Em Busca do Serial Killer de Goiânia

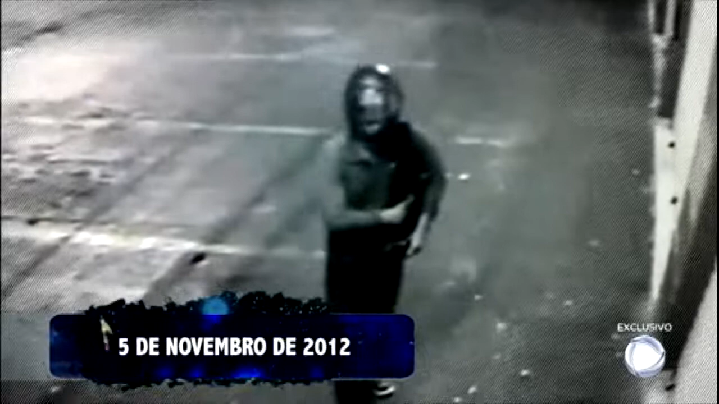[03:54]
Tiago mata um morador de rua que estava dormindo.
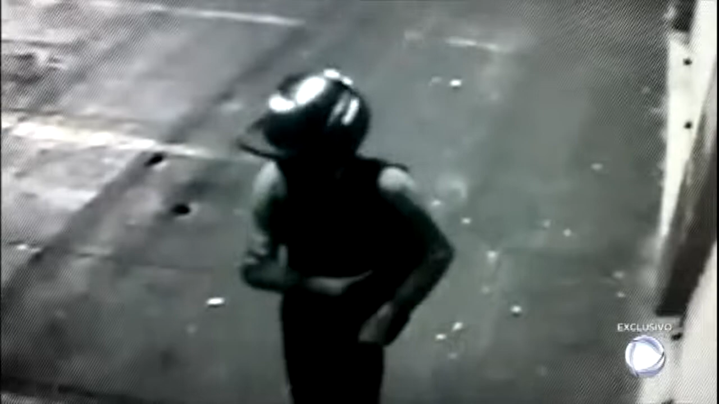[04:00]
A câmera capta os movimentos silenciosos. O tiro certeiro. E a fuga apressada do assassino.